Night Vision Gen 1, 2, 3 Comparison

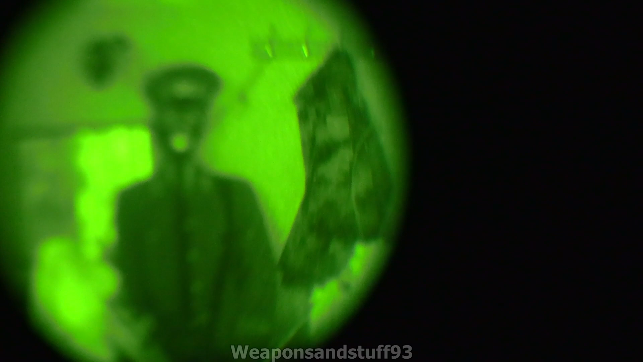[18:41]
Um, actual passive light amplification and things like that. This one is actually quite good on the IR spectrum, but some aren't. With some Gen 3s, you're basically sacrificing even less, you know, IR range for better illumination. Um, and, you know, like I said, the thing I found from using this one out and about, testing it, is, while it has bright source protection, it's nowhere near as good at auto-dimming to a good level like the Gen 2+. So, what I found is, you know, if you're walking down a road,
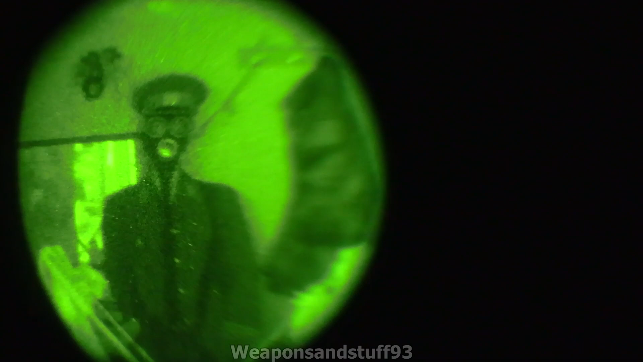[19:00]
let's say, and there were occasionally, like, little street lights that weren't that bright or traffic lights, the Gen 2+, that I have, would be perfect for that. This would struggle, because it would even make everything too bright or too dark, uh, to compensate. But, as you can see, this, um, this Gen 3 is pretty damn good. So, yeah, they were in order of how good they were, um, that was done on purpose. But, yeah, this, hopefully this has shown you that, you know, Gen 2+, and Gen 3, especially on certain units, aren't going to be the biggest differences in the world.
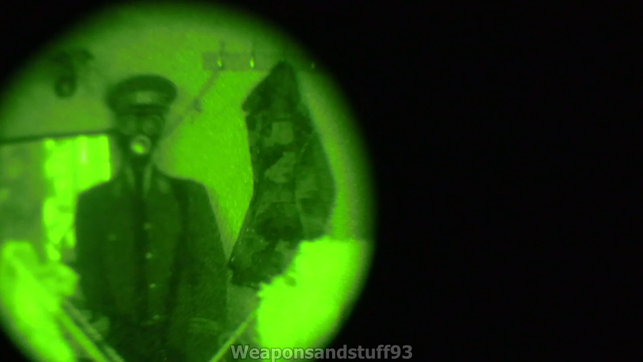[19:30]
Especially when it comes to, you know, how much you're paying for them. Because bear in mind that some Gen 3 units cost, you know, several thousand pounds or dollars more than the Gen 2+. I personally would never spend that on one. Because, you know, to me, I could not justify that slight increase in performance. You know, and, obviously, bear in mind there are better Gen 3 units than this one. I suppose some Gen 3 units are probably Gen 3+, compared to this. But, the point is that, you know, um, hopefully this has shown you that, you know,
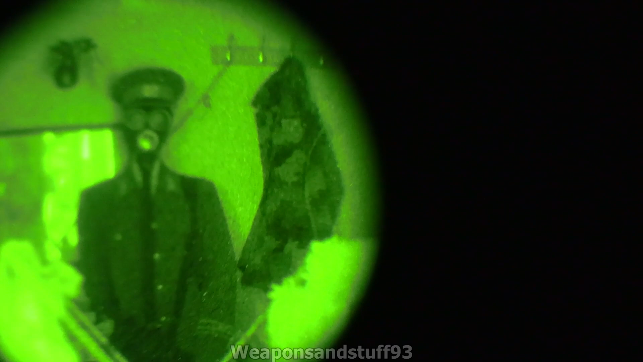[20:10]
once you get into Gen 2, like I'd say, in a room this dark, you need almost Gen 2 at a minimum. Because my Gen 1+, Pulsar, um, like, so, the Gen 1 Cyclops is pretty much useless in here. The Gen 2, um, Gen 1+, um, Pulsar, um, Pulsar Challenger, that could see where outlines were to the eye, but that was about it.
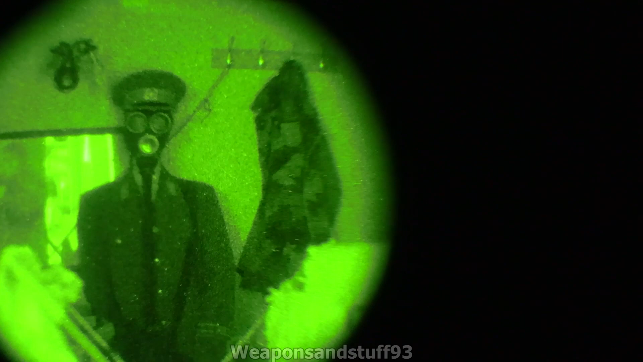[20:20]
So, you could, you know, avoid bumping into things, but in this darkness it wasn't really good enough. The Gen 2, so when we get to the IM 101, you can see the room with that, but the problem is, lots of things, you know, you can't make out very good details, and it's very, very fuzzy due to scintillation. Um, the Gen 2+, is absolutely fine, and the Gen 3 is absolutely fine. When I've been out and about, generally, even on a cloudy, overcast night, where you can't see the moon or the stars, there's still enough light when I've been out like that to see fine with the Gen 2+,